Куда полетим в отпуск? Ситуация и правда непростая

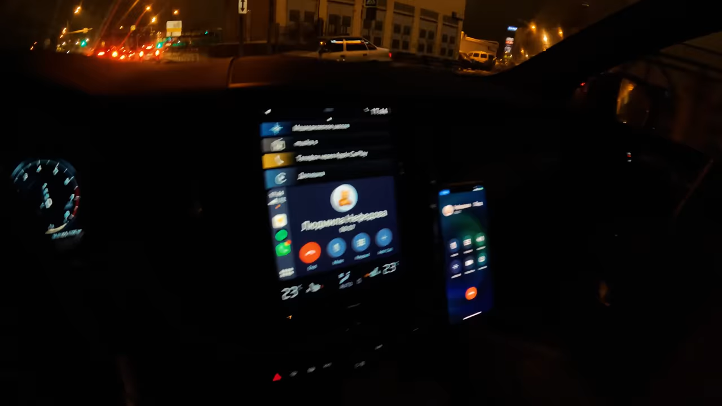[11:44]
Ну, давайте, заходите. Все. Давай, до встречи. Едем в небольшой пробочке.